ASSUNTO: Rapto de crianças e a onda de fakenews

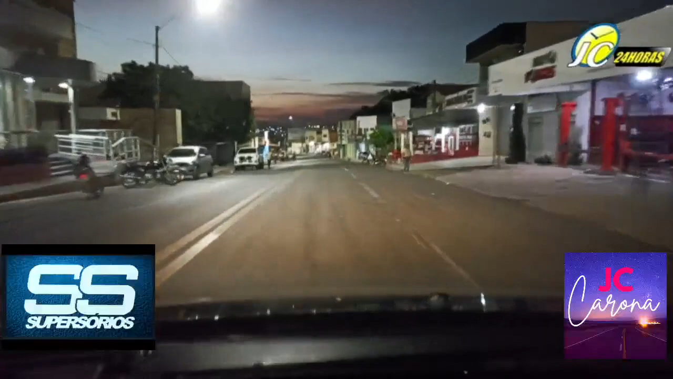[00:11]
Esta é uma quinta-feira, dia 25 de agosto de 2022. Estamos descendo aqui a rua José Ribamar Pacheco, né?
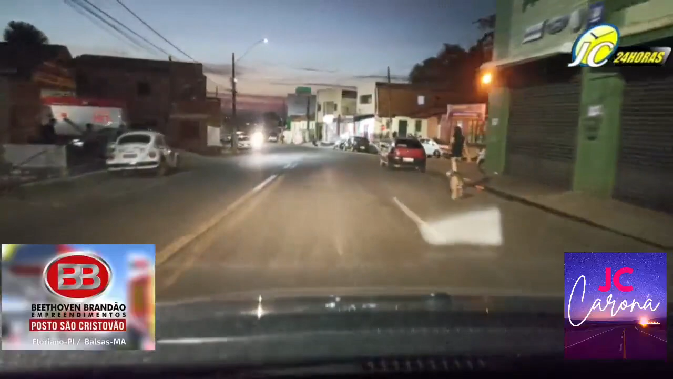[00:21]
Essa rua, muita gente pensa que é Bucar Neto, né? Mas não, é José Ribamar Pacheco. Até certo ponto, e lá na frente aqui tem a Bucar Neto e logo depois a Avenida Getúlio Vargas, aqui na cidade de Floriano. Essa descida tradicional aqui, muita gente diz que é a entrada de Floriano, né?
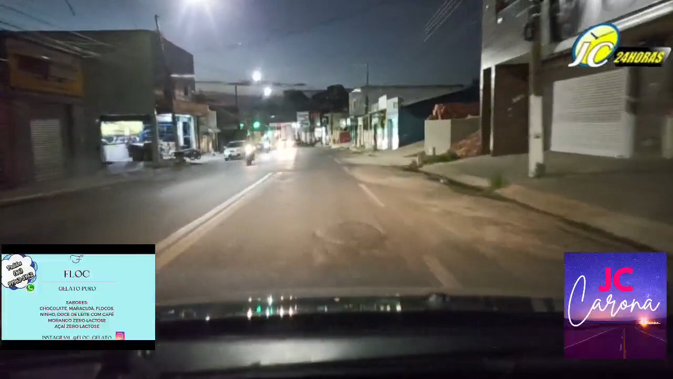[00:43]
Então, agora aqui sim, aqui já é a Avenida Bucar Neto, né? Então, ali em cima, ali próximo ao hotel, ali é a Avenida, é Rua José Ribamar Pacheco. Bom, dobrando aqui esse sinal para pegar aqui a BR-230. Daqui a pouco vamos estar lá em Barão de Grajaú apresentando lá na TV Tropical o Jornal da Noite. Daqui a pouco pela TV Tropical, canal 12, Facebook e YouTube.